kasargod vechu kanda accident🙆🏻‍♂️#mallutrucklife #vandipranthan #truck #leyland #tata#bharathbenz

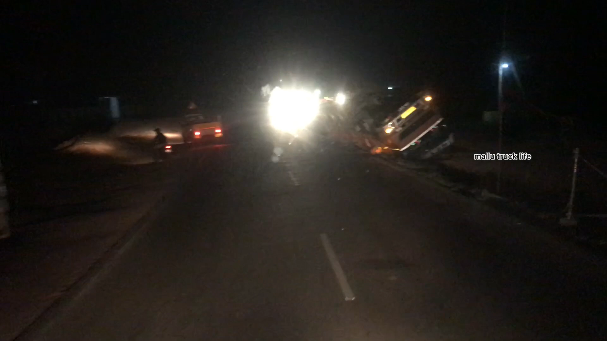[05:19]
വണ്ടി ആക്സിഡന്റ് ആയി നമുക്ക് നീലേശ്വരം കഴിഞ്ഞിട്ട് എന്റെ മോനെ ക്ലാസിക് കേട്ടോ, ഭാരതമെൻസ് ആട്ടോ അത്.
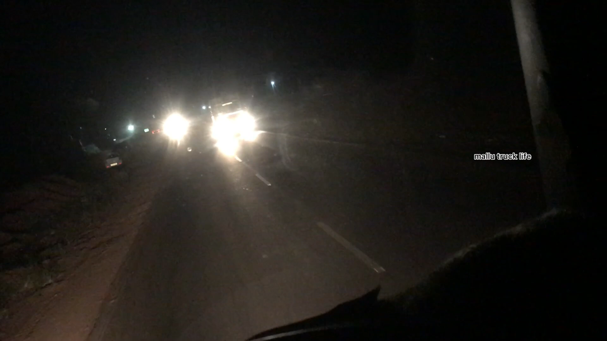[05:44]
വണ്ടി നേരെ തല കുത്തി അങ്ങ് പറഞ്ഞിട്ടുണ്ട്, നേരെ തല കുത്തി പറഞ്ഞു.
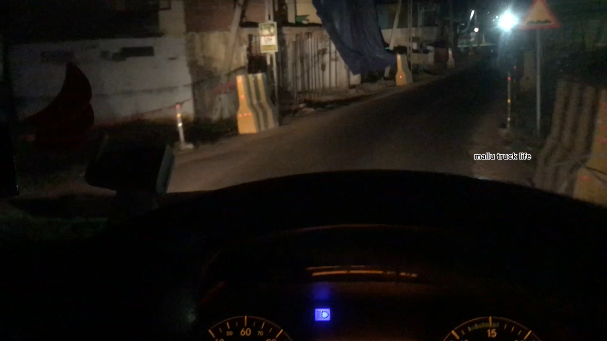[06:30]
എനിക്കവിടെ പെട്ടെന്ന് ഇങ്ങോട്ട് വണ്ടി വന്നുകൊണ്ട് എനിക്ക് വീട്ടിലെടുക്കലെല്ലാം കൊണ്ട് എനിക്ക് നടന്നില്ല.
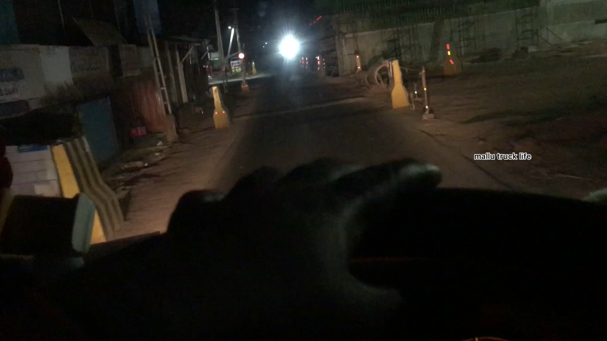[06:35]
ഇത് സ്ഥലം വന്നിട്ട് ഇതവിടെ 15 എത്തിയിട്ടില്ല, അതിന് മുന്നെയാണ്.